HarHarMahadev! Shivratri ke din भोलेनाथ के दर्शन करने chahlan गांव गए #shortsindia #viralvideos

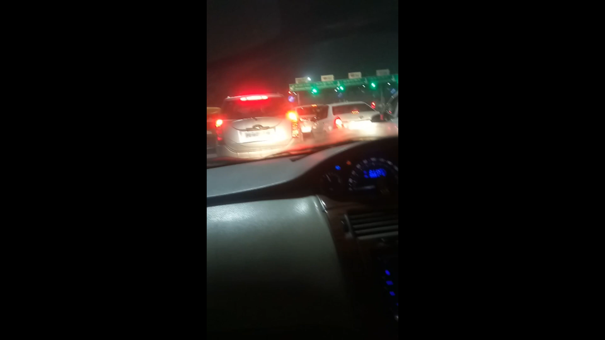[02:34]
जब लुधियाना से हम चेलापिंड जाते हैं तो रास्ते में एक टोल प्लाजा भी आएगा। देख लो,